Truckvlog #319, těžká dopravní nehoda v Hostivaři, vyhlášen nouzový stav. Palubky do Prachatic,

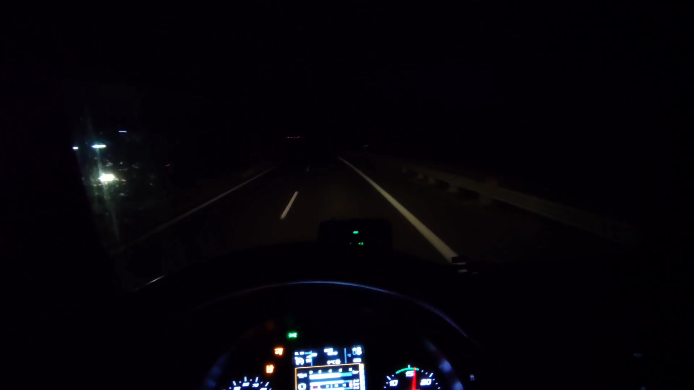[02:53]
A máme tady dálnici D4, která mě za chvilku přivede do písku. Pustíme dálky, teď to nepoletuje, ale před chvilkou začalo poletovat drobouce to bílý svinstvo, jo, už to zase trošičku lítá, nevím, jestli to vy vidíte, ale asi z největší pravděpodobností ne. Ale když pustím dálky, rozsvětí se rampa, tak... to je vidět, že to drobně sem a tam občas něco spadne. To fakt, že se s tím neroztrhne pytel.